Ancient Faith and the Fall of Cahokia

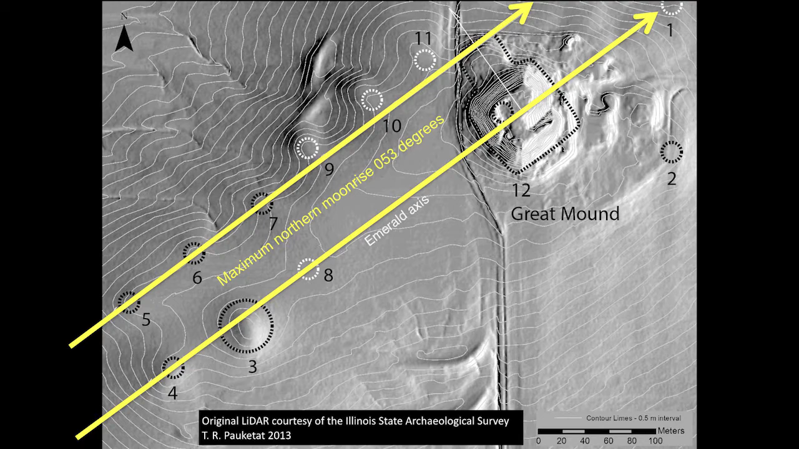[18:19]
And we now actually think that those little circular mounds were elevating special steam baths for people to come to this site to take part in the lunar-related rituals.
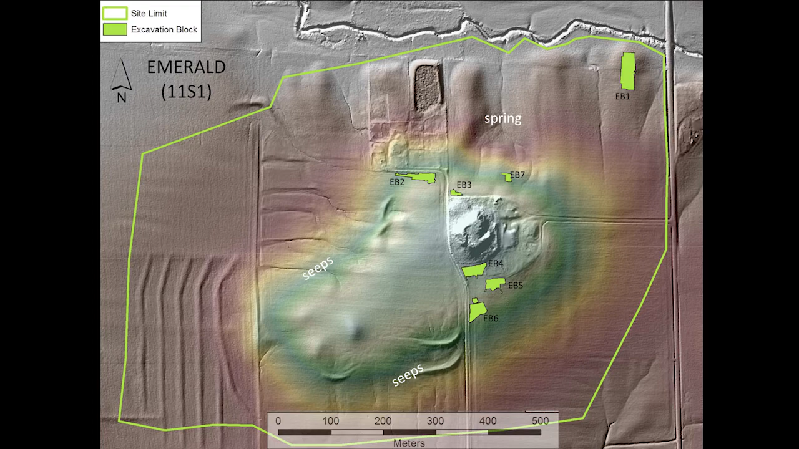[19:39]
Besides being lunar aligned, the other really critical thing, and the reason why later Euro-American settlers stopped here, was to drink out of this big spring.